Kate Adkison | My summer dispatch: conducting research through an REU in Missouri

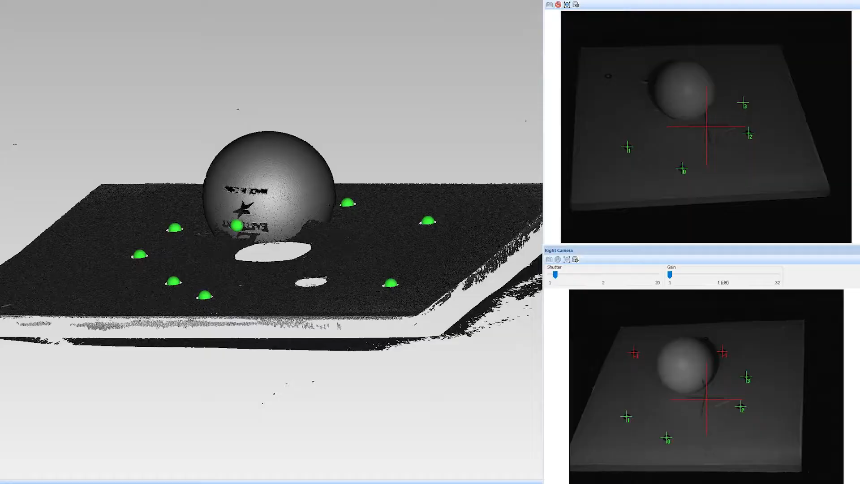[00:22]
The 3D scanner that we have works by projecting a light pattern onto an object and then two cameras are able to read distortions in that pattern.